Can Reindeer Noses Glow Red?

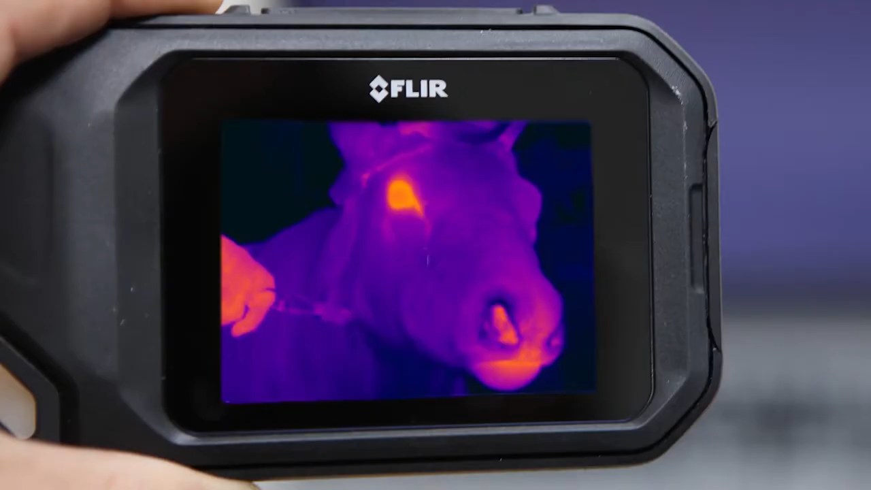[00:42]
Now, for the most part, the nose barely glows. This is important because a cool nose saves heat and water.
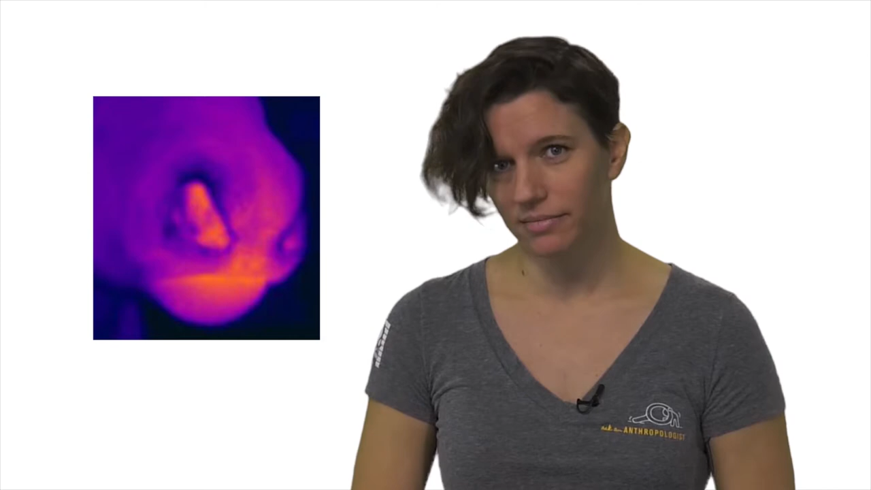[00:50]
How exactly does it do that?